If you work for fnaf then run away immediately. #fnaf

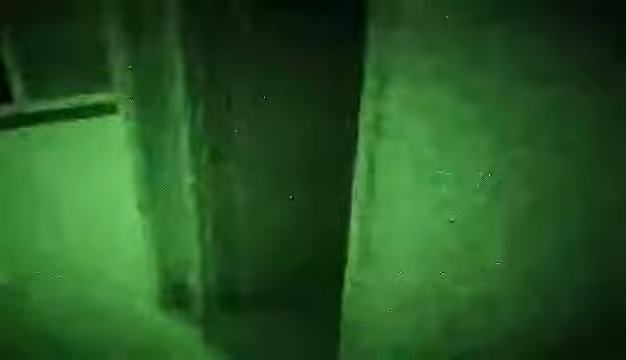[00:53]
Okay guys. I'm in this dark room right now with my torchlight.
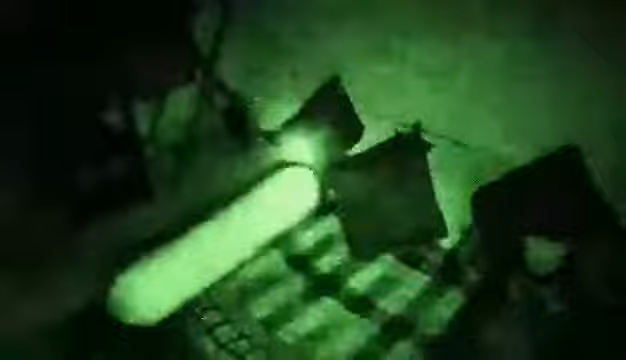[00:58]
I don't really see anything, so let's just go back to the office.
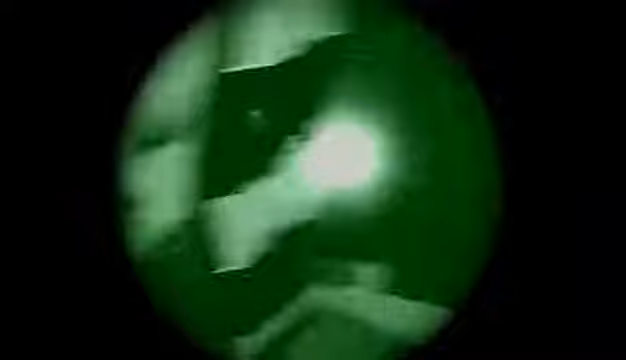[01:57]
Guys, I'm in the same room again, and I still don't see anything. Look around the thing.
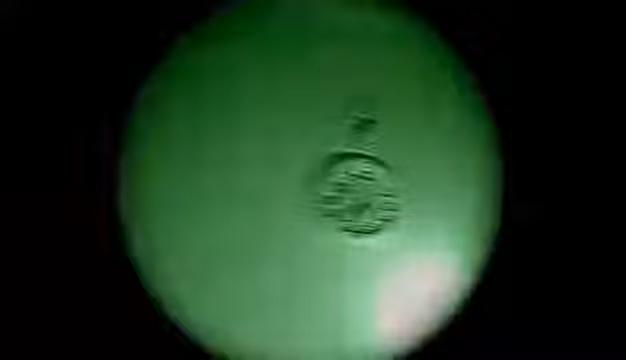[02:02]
You see the clock.
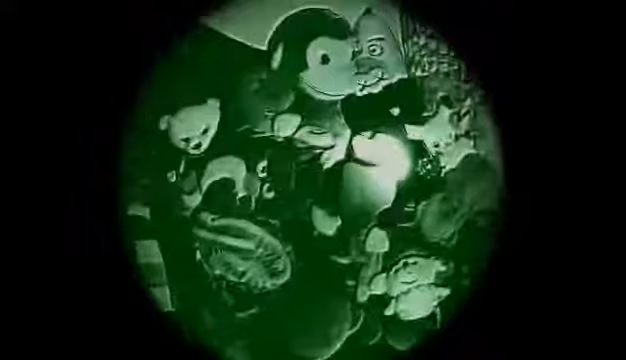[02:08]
You see a bunch of teddy bears, stuffed animals, I mean. Yo, the Pikachu looks weird,
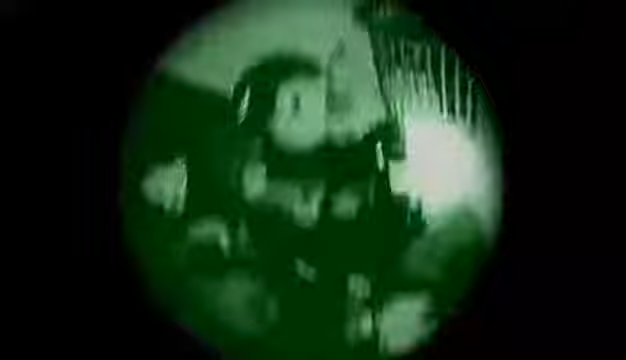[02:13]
and a basket, and I guess it's time for me to go.
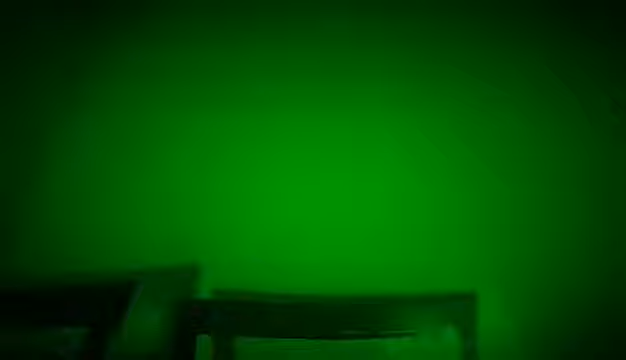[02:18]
Nothing much. I don't see anything.
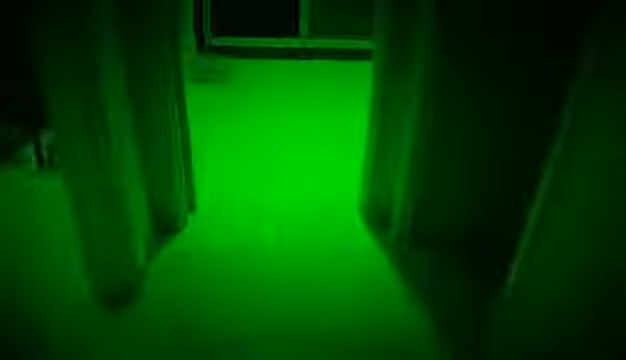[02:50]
Guys, I'm about to enter the room again. And I see nothing. Ah!